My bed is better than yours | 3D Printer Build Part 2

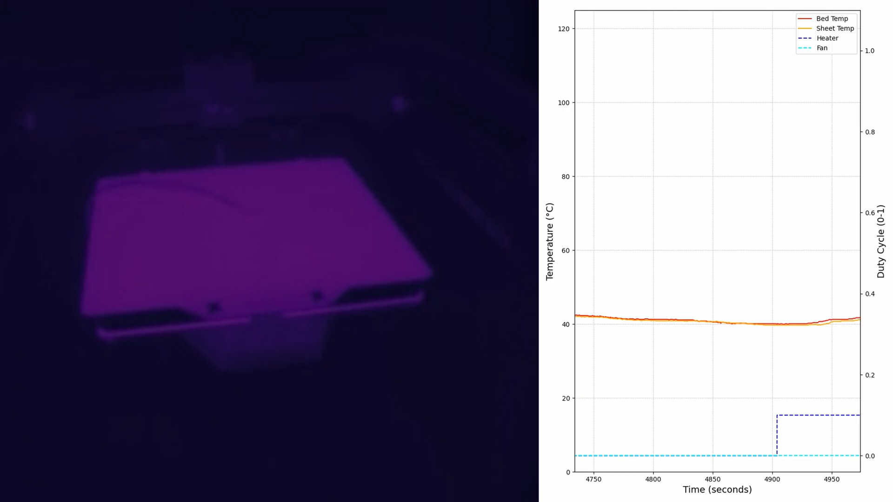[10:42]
Something to notice is that the internal bed temperature is always a little bit higher than the sheet temperature during heating, which is as we'd expect. Also, even after the heater is turned off, the bed and sheet keep heating up due to the lag time needed for heat transfer. Once I did one set of heating and cooling cycles, I repeated the experiment with the fan turned on.
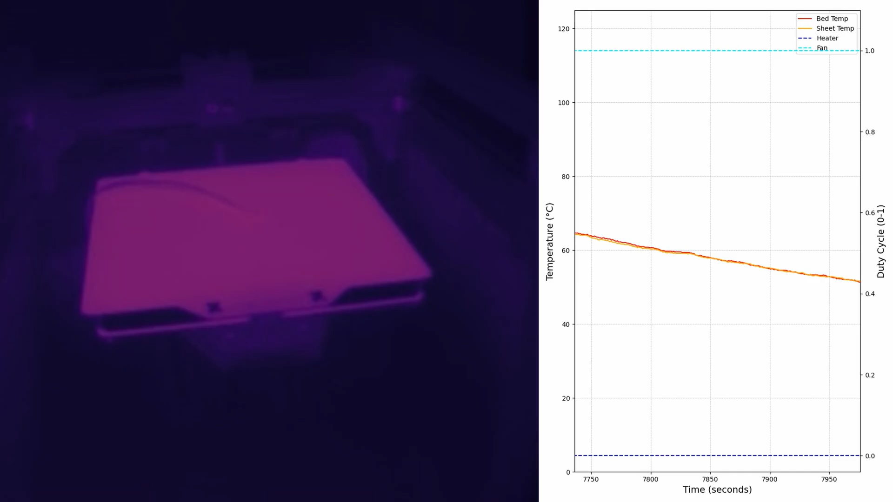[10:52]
Here's what the data looks like if we zoom out.